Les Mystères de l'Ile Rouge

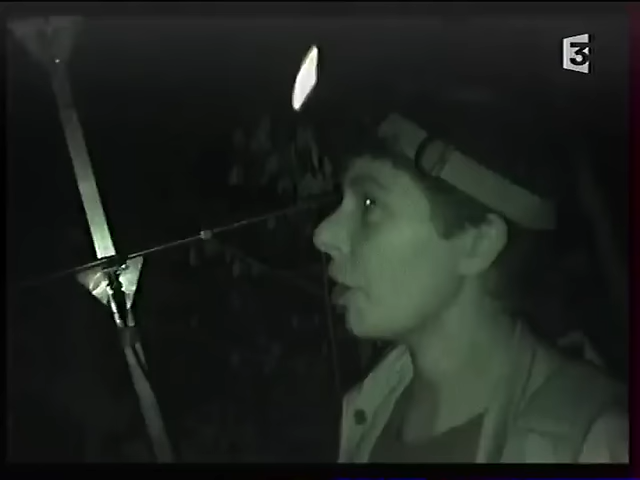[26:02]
Le fait de les observer comme ça la nuit, pour voir ce qu'ils mangent, dans quel secteur ils évoluent, ça nous donne des indications très importantes, sans quoi on ne pourrait pas les sauver.
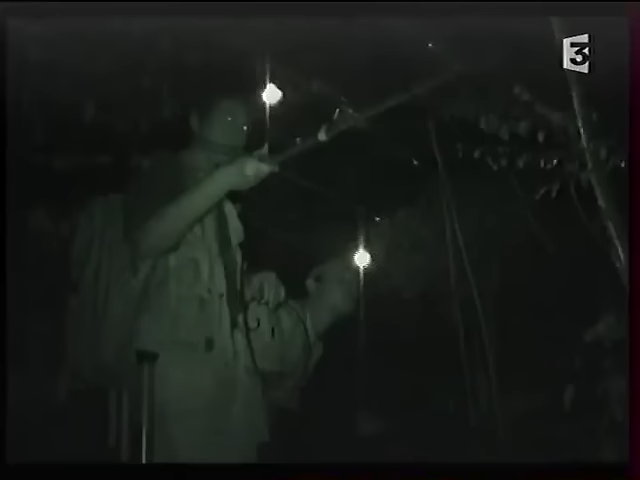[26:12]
Drôle de partie de cache-cache entre une scientifique allemande et le plus petit lémurien du monde,
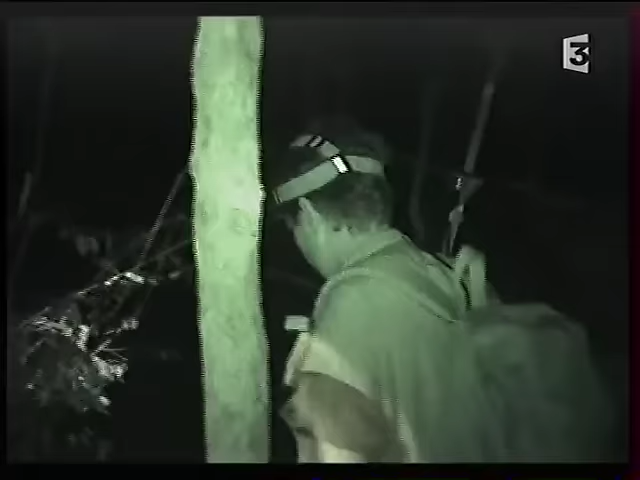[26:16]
à qui l'on a greffé un émetteur radio.
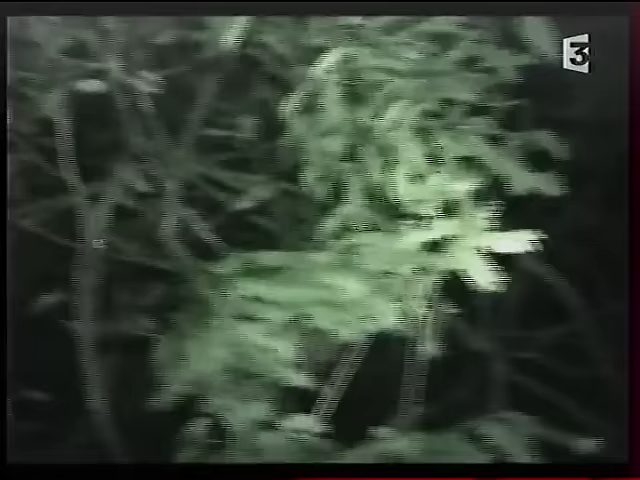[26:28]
La population est aujourd'hui estimée à 4000 individus,
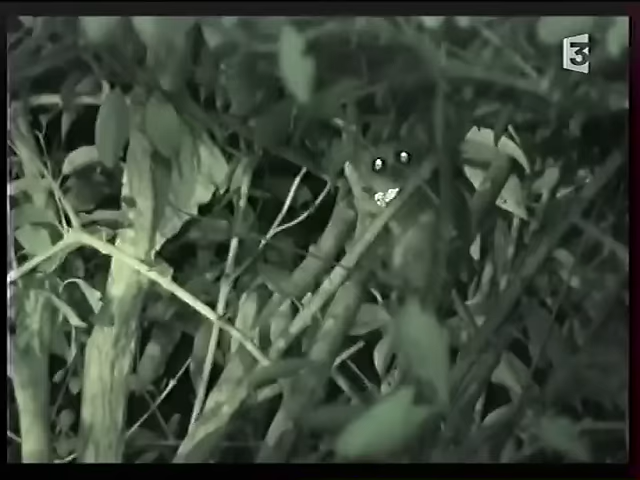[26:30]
mais sa survie est sérieusement menacée par la déforestation.